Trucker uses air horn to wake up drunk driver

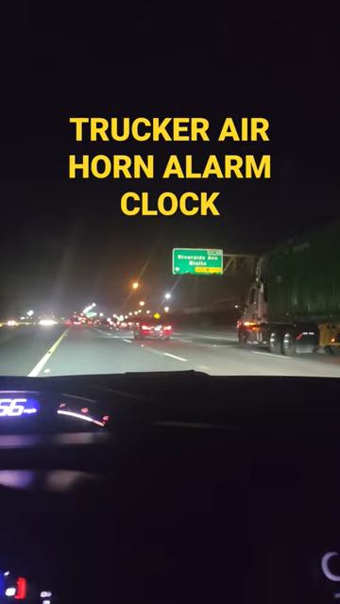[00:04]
all right that guy's drunk and this trucker is trying to honk at him to wake him up trucker was putting his brakes on trucker's honking at this guy he's all over the road he's putting his brakes on for no reason swerving to the left swerving to the right